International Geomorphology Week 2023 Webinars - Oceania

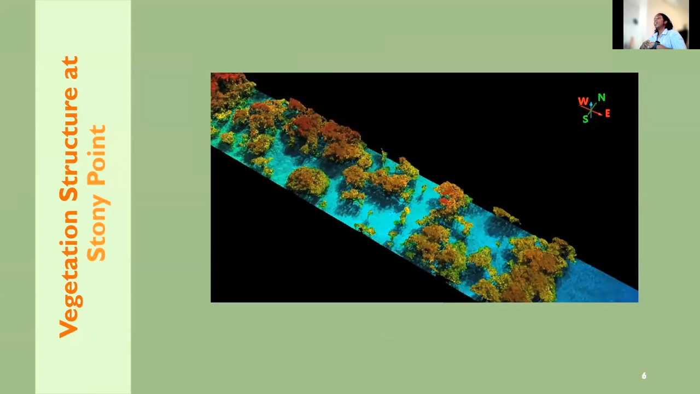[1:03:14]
um and this is a 3d model of um stony point so kind of just giving an insight into what the
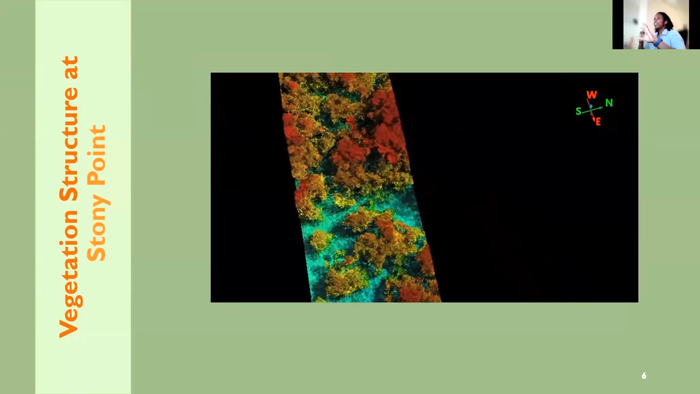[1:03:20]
vegetation kind of looks like we have patches that you know aren't very dense and then you go into very dense network of trees and you also have this like lower
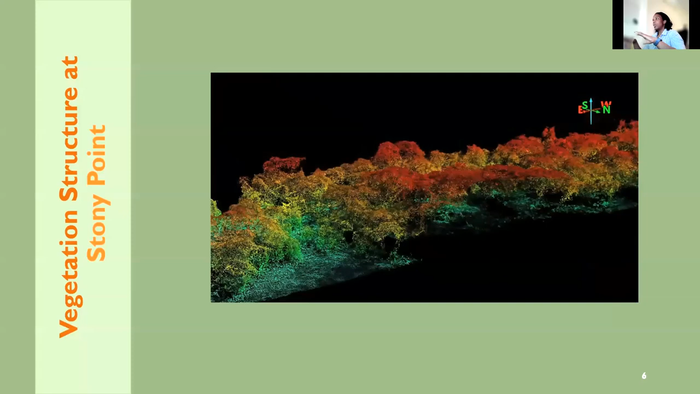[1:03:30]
shorter trees that kind of get in the way of water a bit more than they do at hastings so this is um hastings muddier
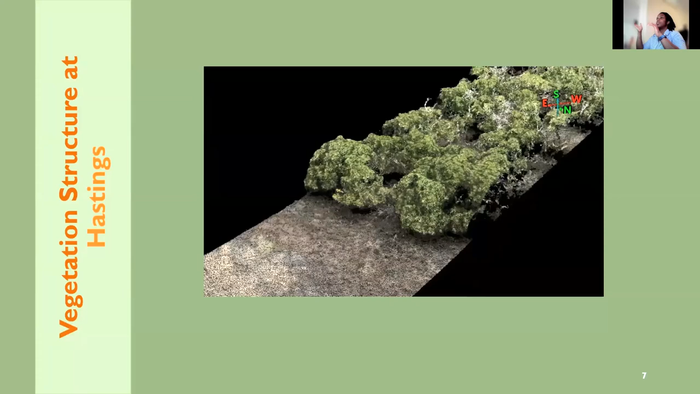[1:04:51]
taller you get a lot more detail of like the actual stems at hastings because the vegetation is so much taller than it is at stony point um so
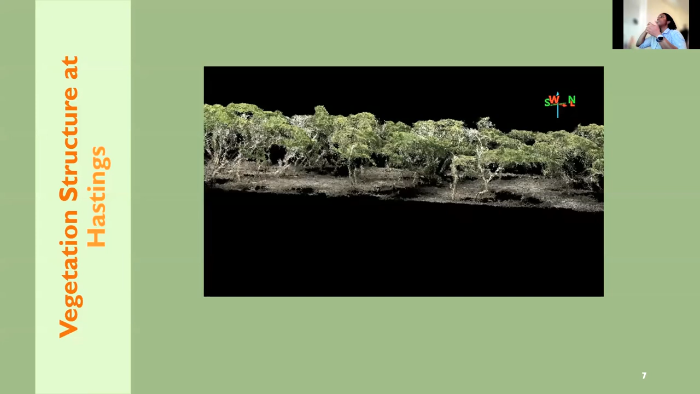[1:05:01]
in terms of you know again what's in the way of the waves and the sediment there is a lot less at pasting
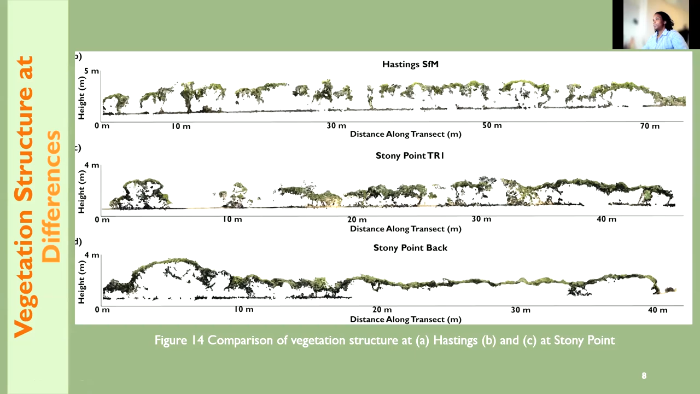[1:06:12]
with a lot less in the way whereas those at stony point are shorter multi-stemmed and they're a lot bushier um okay so how does this translate to affecting sedimentation so over the um